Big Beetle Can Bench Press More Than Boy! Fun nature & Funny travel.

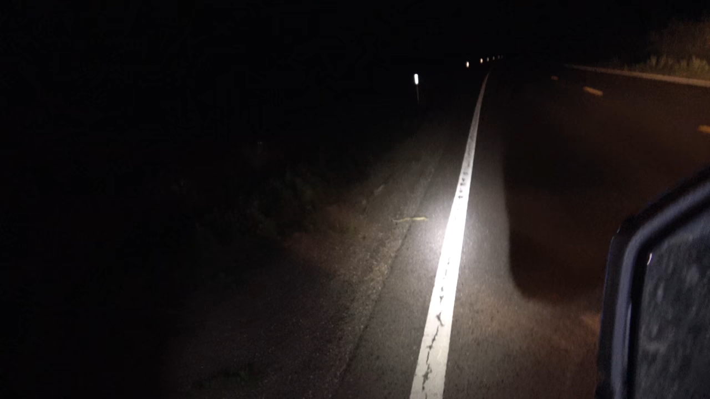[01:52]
And there is what looks to be a diamondback rattlesnake in the road.